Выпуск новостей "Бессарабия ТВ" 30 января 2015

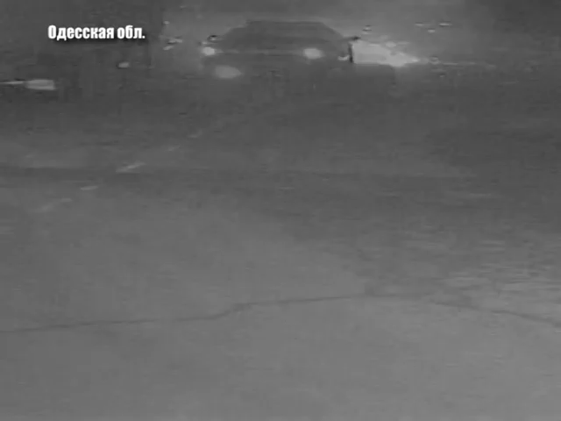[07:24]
По словам очевидцев, водитель автомобиля «Жигули», выполняя обгон, не справился с управлением і влетел в автомобіль «Тойота», который от удара отбросило на фуру, а затем на территорию заправки.